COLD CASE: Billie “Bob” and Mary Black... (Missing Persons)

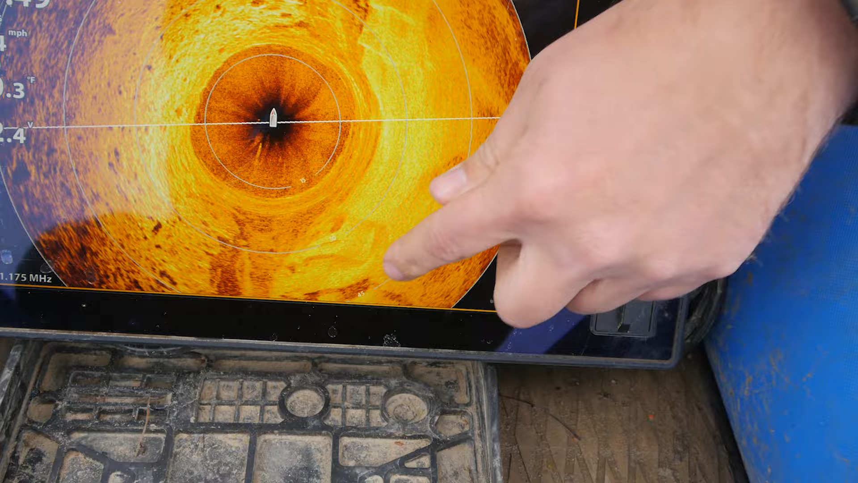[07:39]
I don't know.
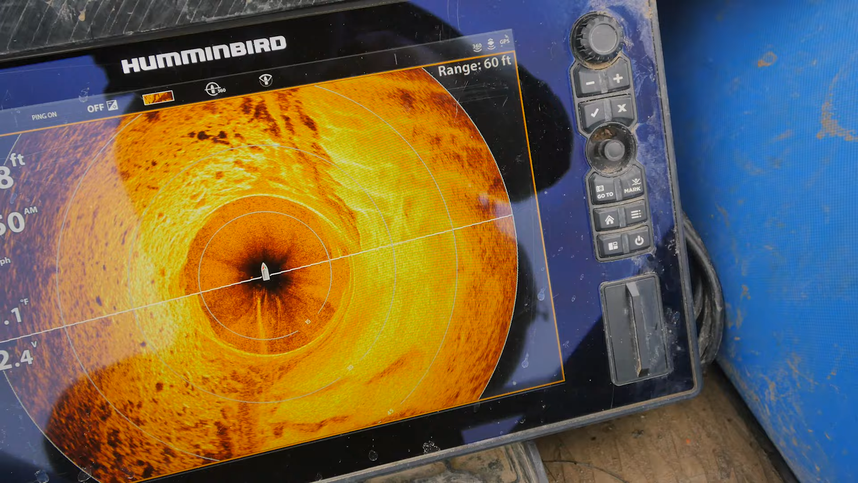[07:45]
Let's see if we can put a magnet just down, drag on the bottom, make sure it's your pull magnet,
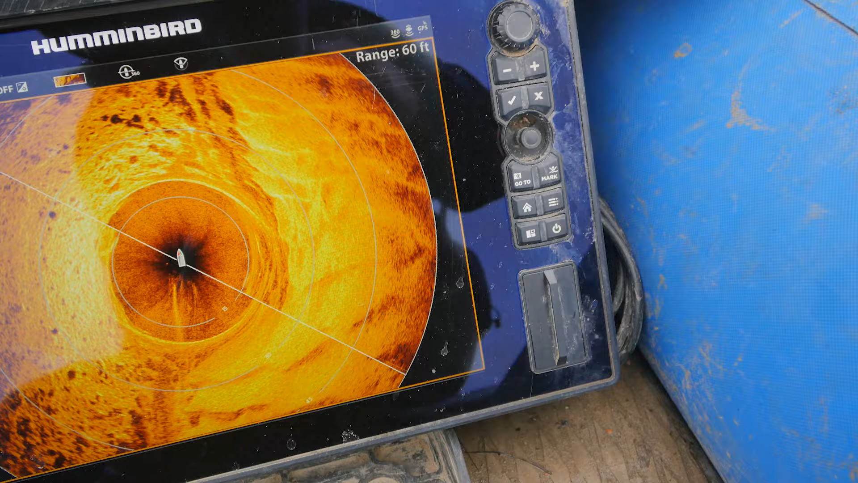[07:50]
and then I'll pull us up river a little bit and just drag you right over the top of it. See if we can snag it.
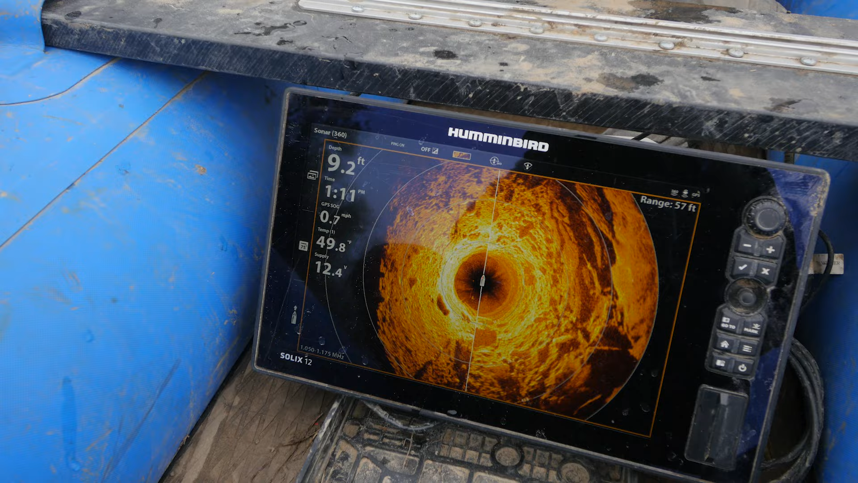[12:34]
On screen: depth 9.2 ft, water 49.8°F, speed 0.7 mph
Yeah, you got that one. You got a car? Yeah. You got yourself a car? We got a car.
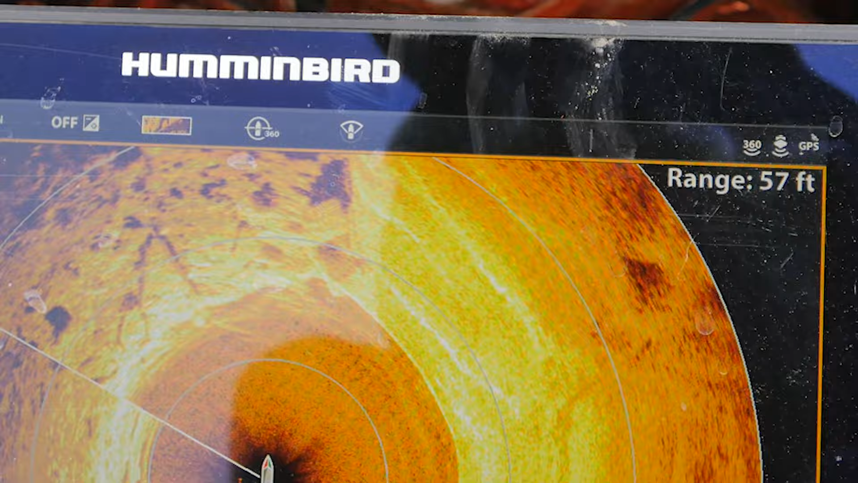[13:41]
It didn't seem like it was this close to the ramp though. Rock right there. Ready? Yep.
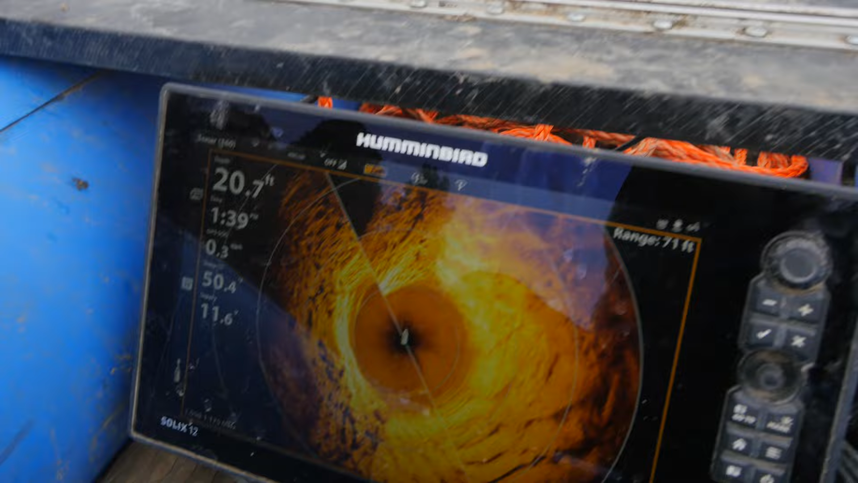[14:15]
On screen: depth 20.7 ft
And we'll see if we're on it. Yeah, you're on.
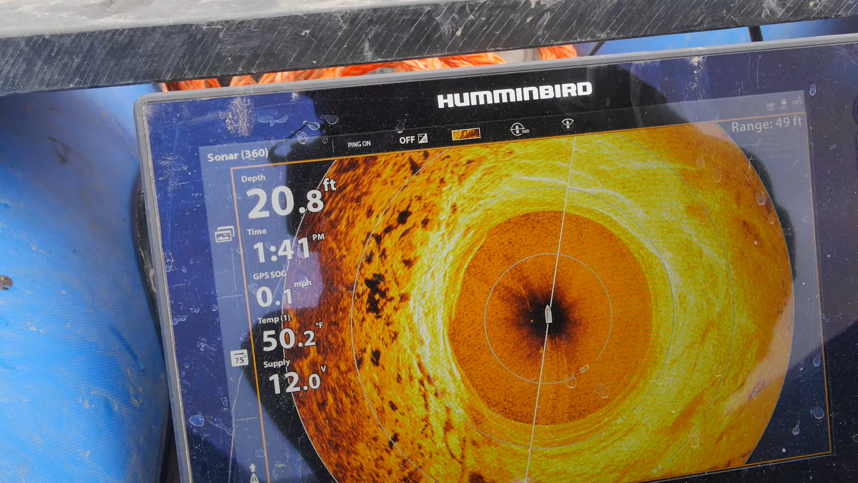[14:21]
On screen: depth 20.8 ft, water 50.2°F, speed 0.1 mph
Let me get one more good read, but yeah, I think you're. You're on it. You should be on it right there. I think you're on a vehicle.
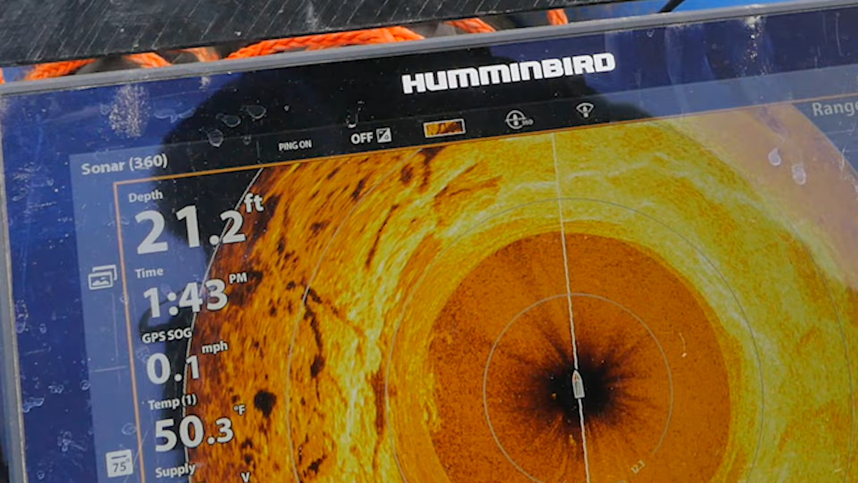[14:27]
On screen: depth 21.2 ft, water 50.3°F, speed 0.1 mph
Yeah. If not, then I'm gonna come straight back from there. So I'll just stay on the bottom, and then just come back.
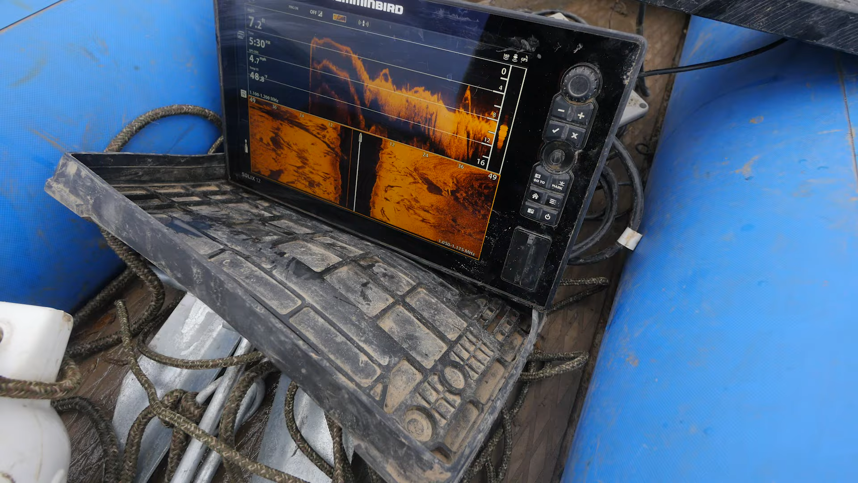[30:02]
Also looks like trees. Yeah, we have like no throttle control.
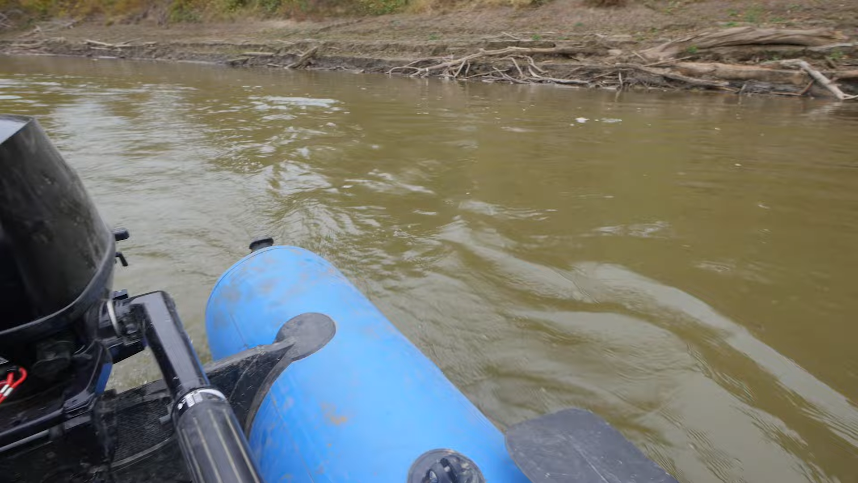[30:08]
By golly, we just might have a car here.
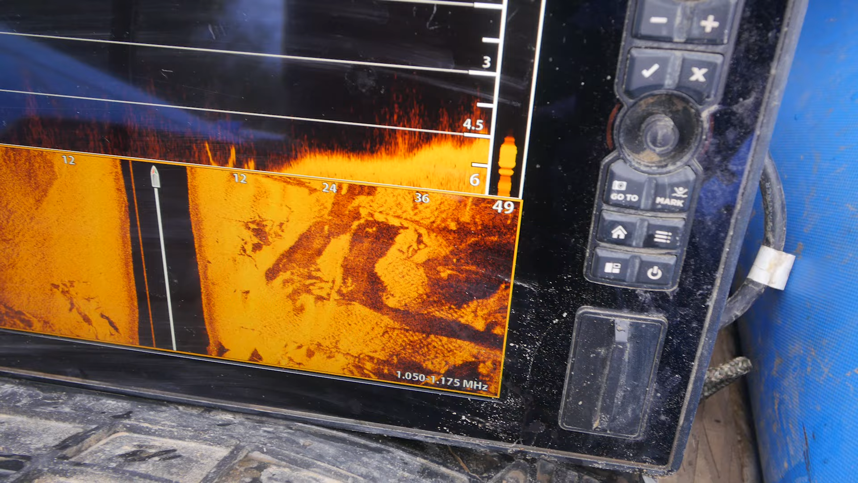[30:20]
Right over here to the right. So we're gonna go throw some 360 on it.
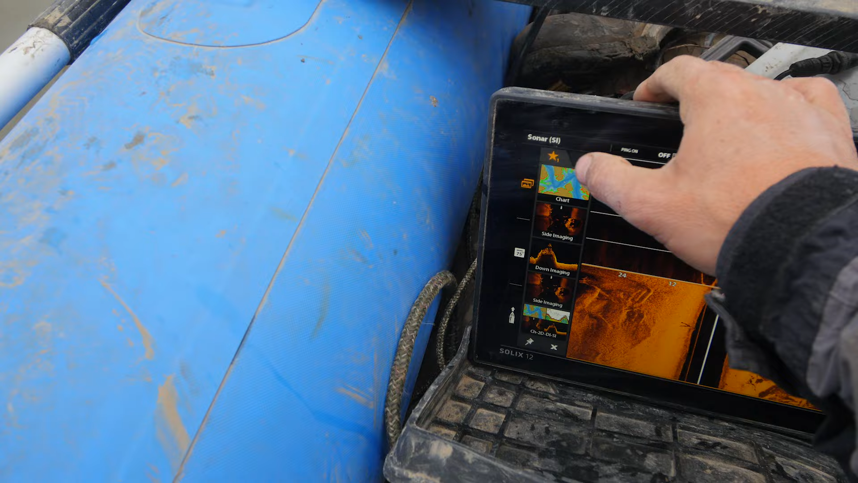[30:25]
Definitely is something.
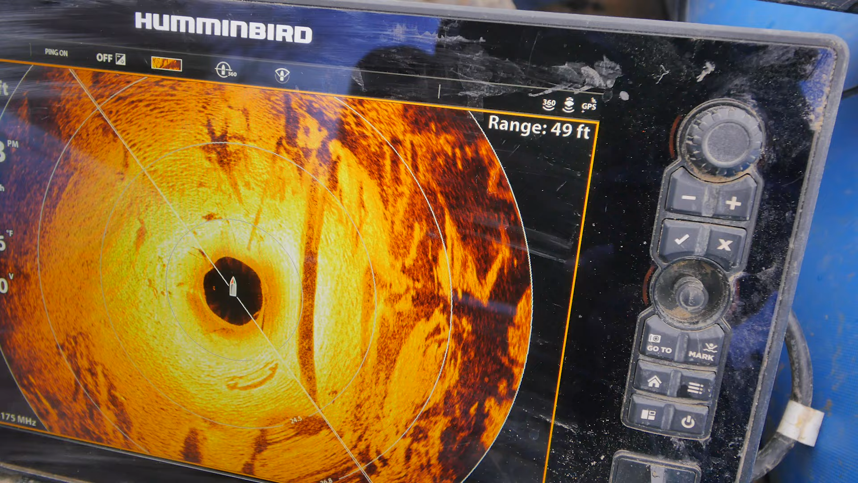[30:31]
So, I mean, it almost looks like a boat though.
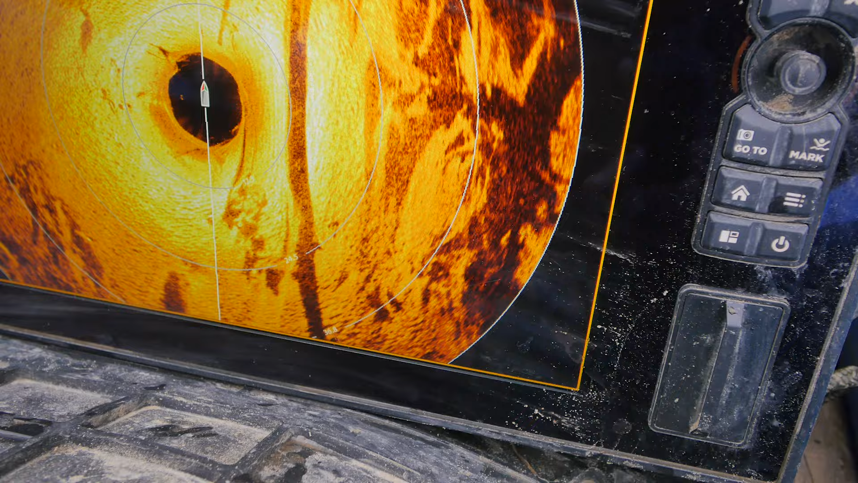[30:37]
See that's like on its side here? I mean, I can't classify that as a Civic.
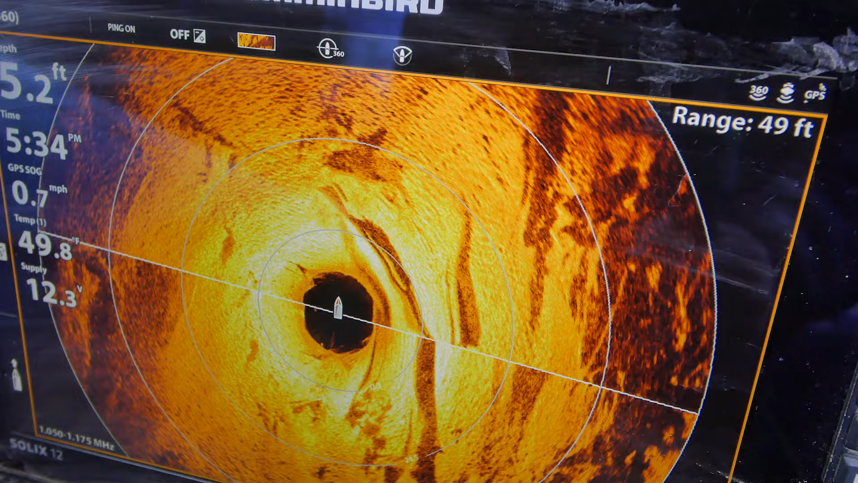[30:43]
On screen: speed 0.7 mph
Oh, and then we got something right there in front. Hold on, wait a minute.
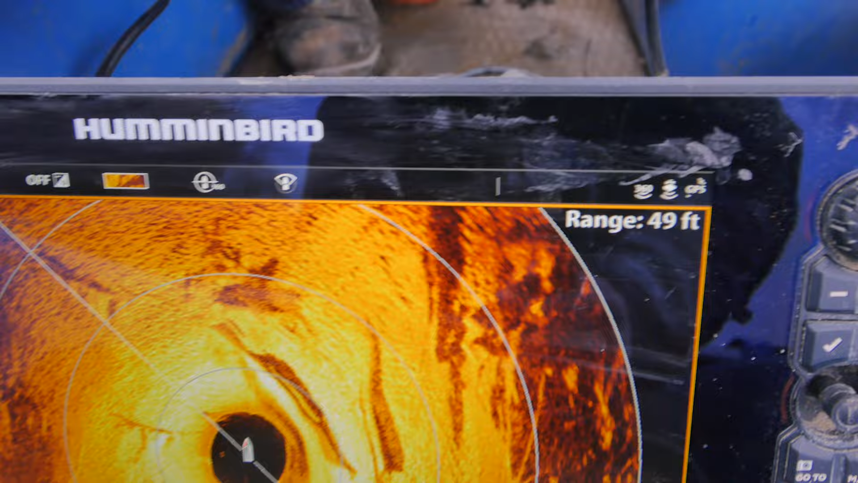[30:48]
See the tires and wheels, I'm seeing, I mean, you know how like the cars shine different than the trees?